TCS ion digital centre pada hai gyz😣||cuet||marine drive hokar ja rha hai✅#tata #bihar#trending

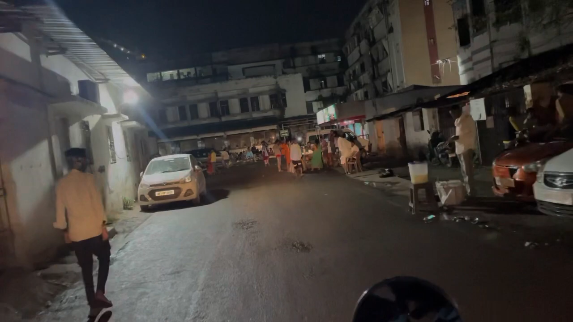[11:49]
ये देखिए पी एम सी एच का और ये दवाई का दुकान जो भी कही है,